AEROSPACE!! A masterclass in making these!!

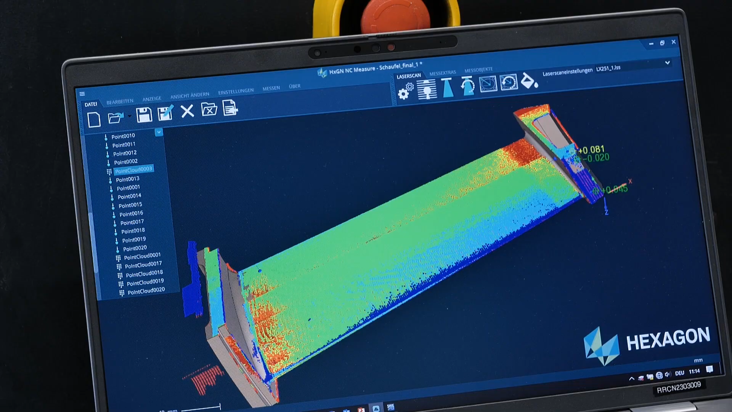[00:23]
I mean, how quick is that to actually measure and check these parts? I mean, if you were using a touch probe, that would take a lot, lot longer.